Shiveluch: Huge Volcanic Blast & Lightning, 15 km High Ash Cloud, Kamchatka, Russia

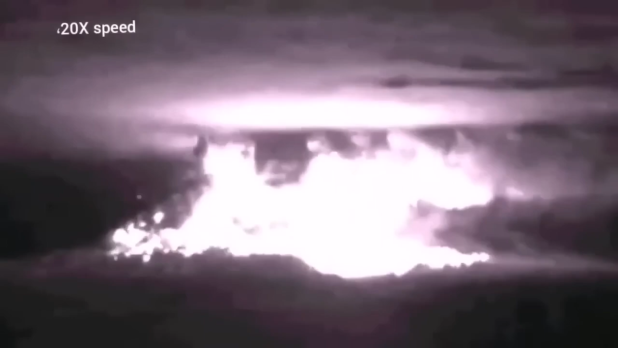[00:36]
and we can see that the whole mountain the dome of it explodes and shatters.